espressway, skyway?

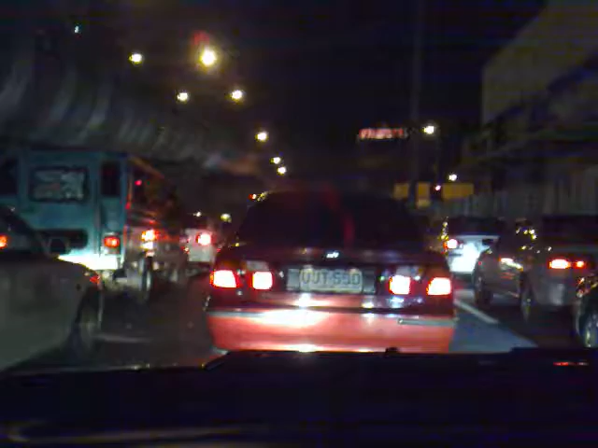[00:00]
Oh my god, let's guess what? I like reached my destination now. See? Those buildings, those lights there. It's the expressway, Nobel. On the way to the expressway. See over there, there. There, that's macro. And this is a different car. And look! Green light! Oh yes, green light! Okay. So now, meron siyang skyway entry. Straight ahead, 300 meters. Skyway or not? Skyway or not?
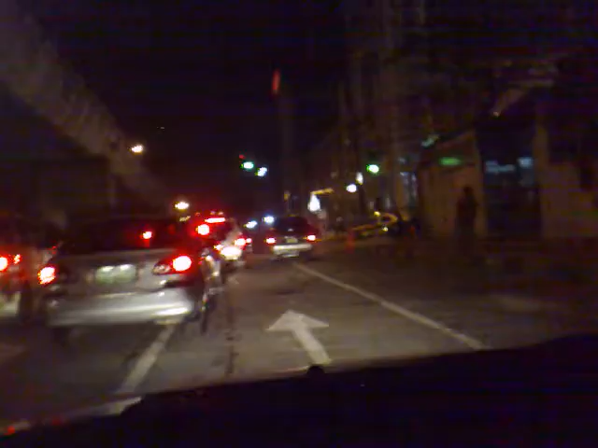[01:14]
There. It's so confusing. Is it a go or not a go? I think it's a go, but then they're not going. So now I'm gonna pass this way because this is go. And don't block my way, you idiot! Okay, now. Let's go. Oh my god! Children crossing! Don't cross! Because I'm gonna pass. Wow! Oh yes. We're moving very quickly. Like, you know, not Zago. Okay. Ah! People crossing! Let's beep beep beep. Beep beep. Beep beep.
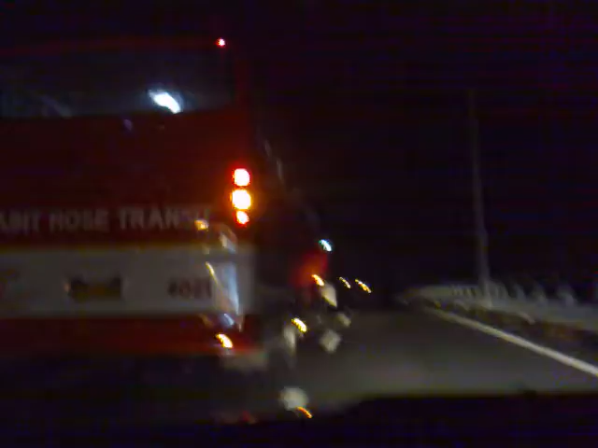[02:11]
As of now, we're overtaking the bus because it's very, very slow. And now I'm making arrancada. Not really, because my speed is what?